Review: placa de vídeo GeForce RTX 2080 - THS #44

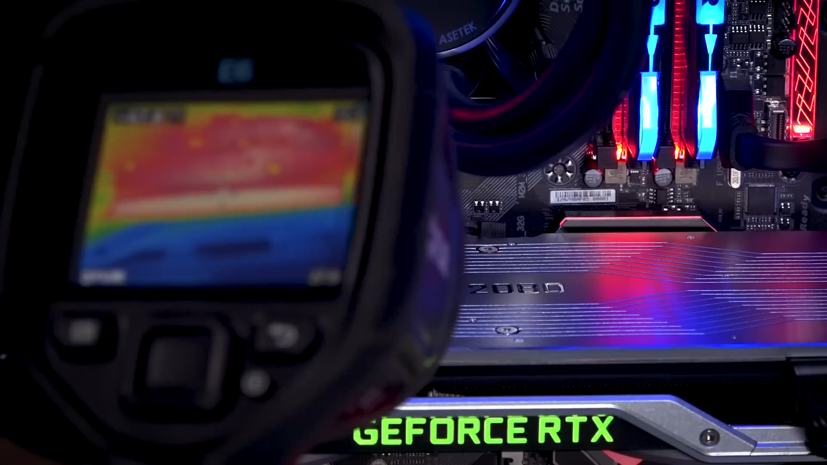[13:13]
Ah sim, e a temperatura fica aí na casa dos 75, quase 80 graus na maioria dos games também, e uma temperatura perfeitamente normal,
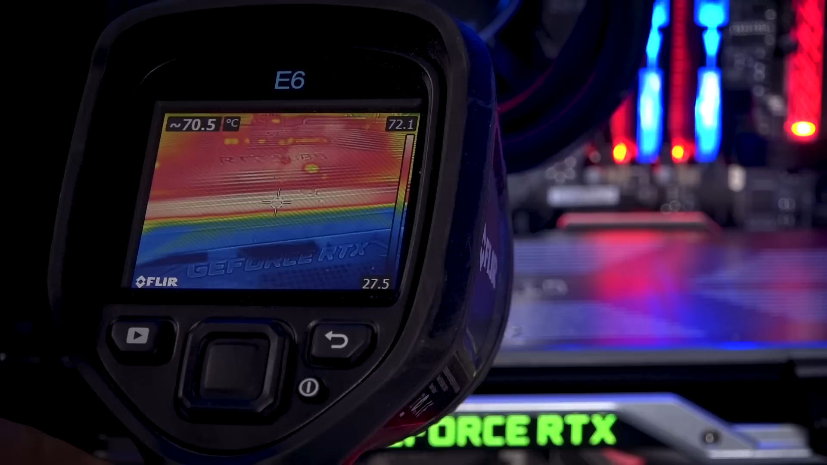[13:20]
On screen: spot 70.5°C
ela nem ativa as ventoinhas em 100%, então se for necessário, se você fizer um overclocking,